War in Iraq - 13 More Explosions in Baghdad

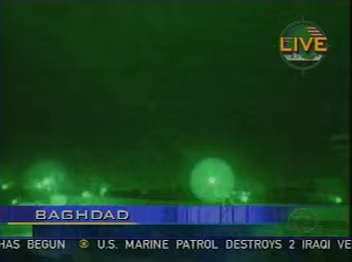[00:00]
Please pardon me, we're going back to Baghdad. There's activity in Baghdad. Let's watch and listen. That's the sound of anti-aircraft fire.